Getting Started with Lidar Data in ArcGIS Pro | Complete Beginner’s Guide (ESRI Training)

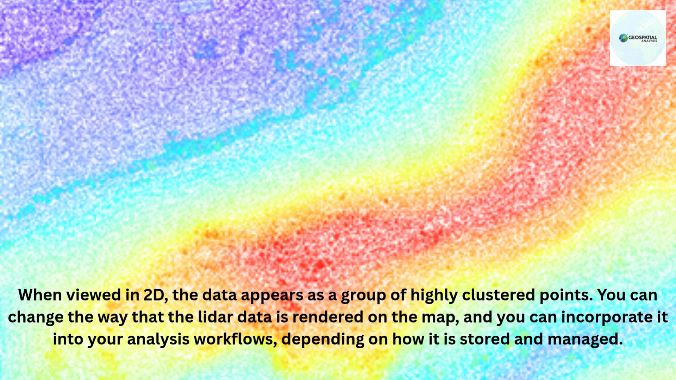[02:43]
X, Y, of an object, but also its height or elevation, Z. Because of this Z-value measurement,
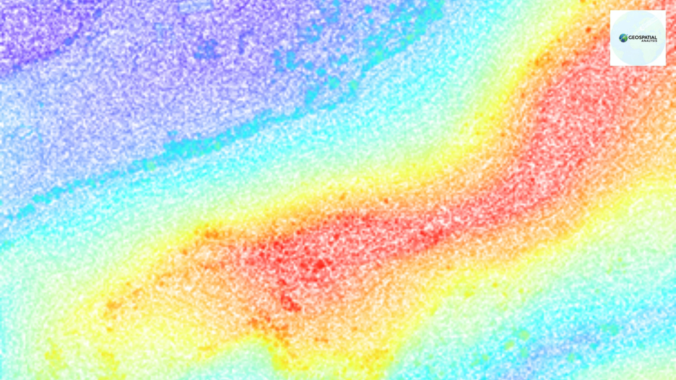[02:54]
you can easily view and work with LiDAR data in 3D scenes in ArcGIS Pro in addition to 2D maps.
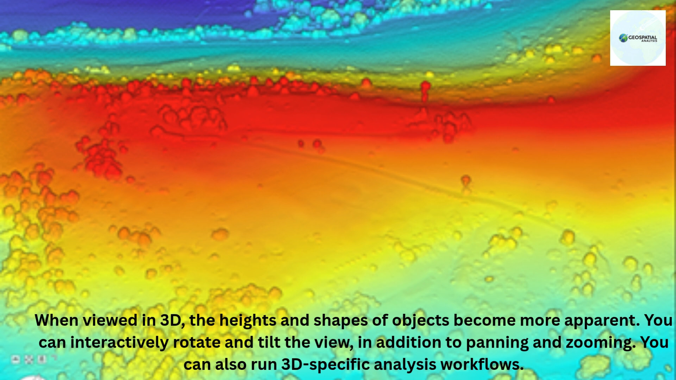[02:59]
To view LiDAR data in 3D, you can either add the data directly to a 3D scene or, if you are already working with the data in a map, you can convert the 2D map to a 3D scene. That does not change the data itself, only the way that you are viewing it.
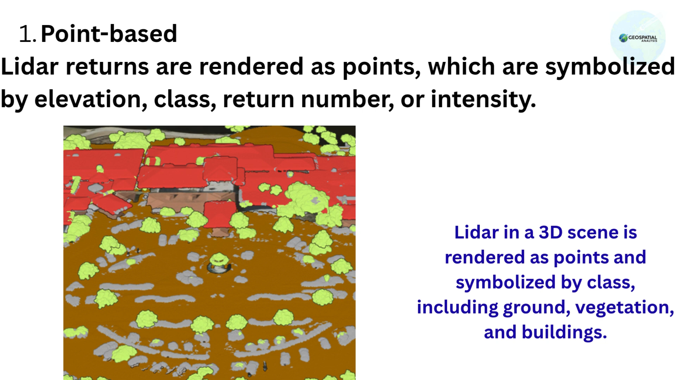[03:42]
Point-based Rendered as points, which are symbolized by elevation, class, return number, or intensity. 2.
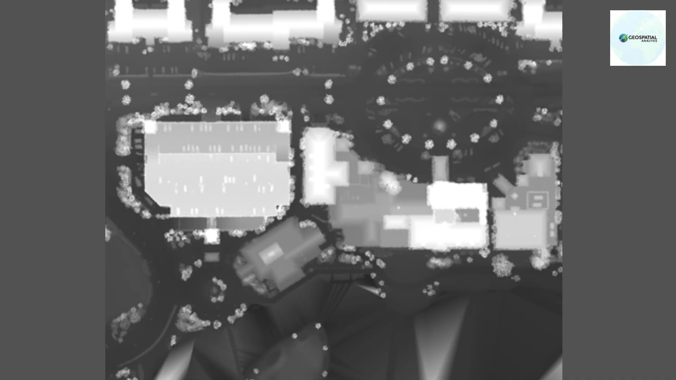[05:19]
A DSM is created from the highest LiDAR returns and represents both the ground, or bare Earth, and the highest point of objects, such as tree canopies and building roofs. A DSM can be used to create 3D visualizations and as input to analysis workflows,
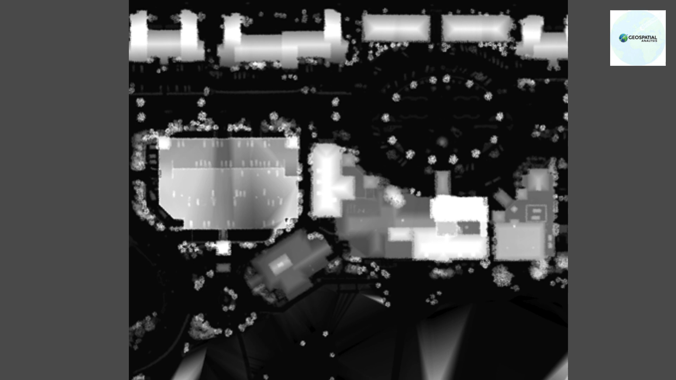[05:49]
DEM elevation values from DSM elevation values. The DHM is calculated by using a raster function or a geoprocessing tool.